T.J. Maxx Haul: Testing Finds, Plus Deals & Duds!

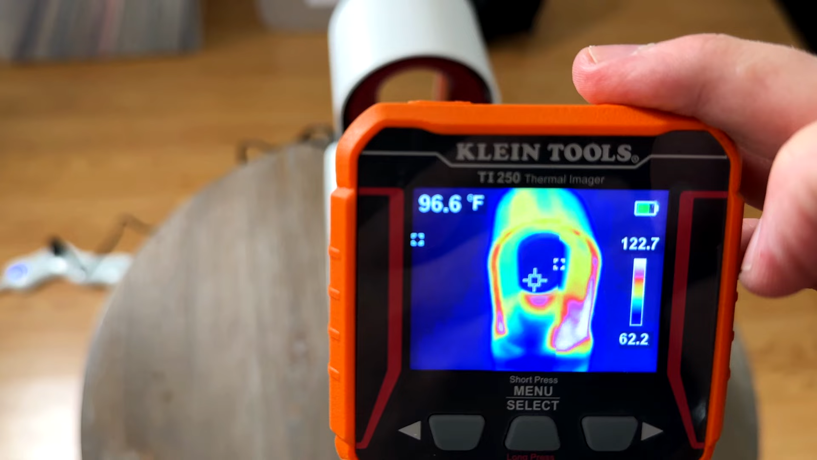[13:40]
On screen: spot 96.6°F
Looking at the thermal imager here, it seems like most of the heat is kind of down at the bottom.
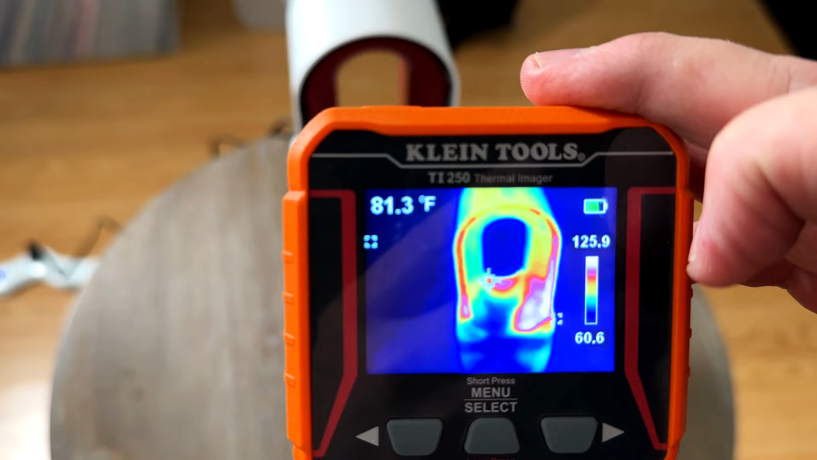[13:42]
On screen: spot 81.3°F
Looks like we're getting anywhere from the 90s up to, oh, 116.
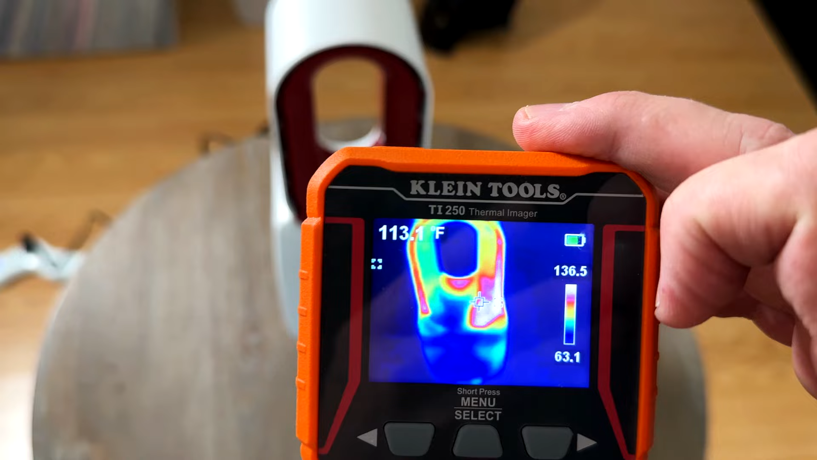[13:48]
On screen: spot 113.1°F
113. So it looks like it's getting warm but not hot. It's warm, not hot. Let's compare it to this mini space heater I use in the wintertime sometimes. Now this one gets hot.
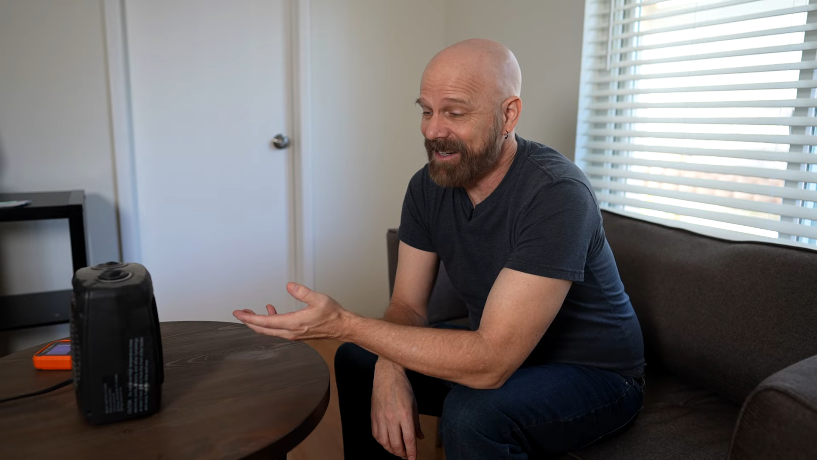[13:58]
It's already pretty warm. When I use this in the wintertime, I can only use it for a few minutes because it gets so hot.
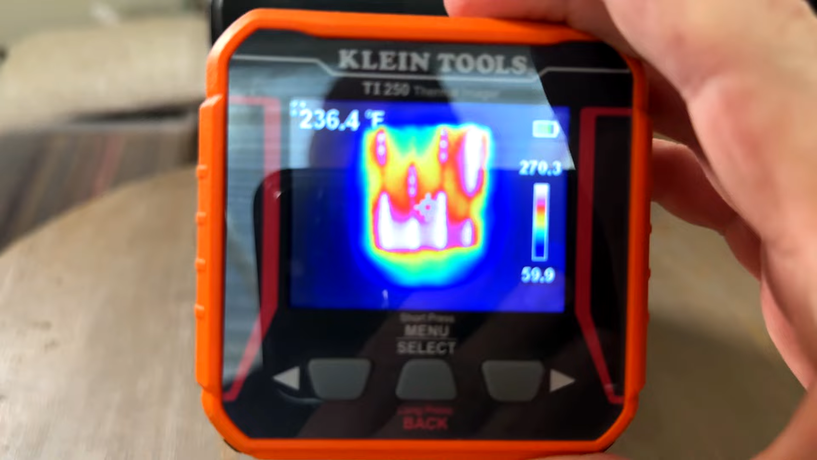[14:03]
On screen: spot 236.4°F
Look at the difference in temperature, 236. It's just, it's just broiling hot compared to the other one.